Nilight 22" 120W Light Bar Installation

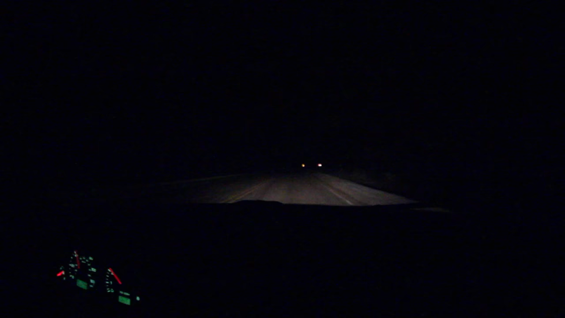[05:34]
it's snowing right now so visibility isn't the best but this is just stock headlights and then uh this is with my brights on and then back to the stock headlights and this is what it looks like with the light bar so it's pretty bright the camera probably doesn't do it justice but it's way better than the brights at least on my car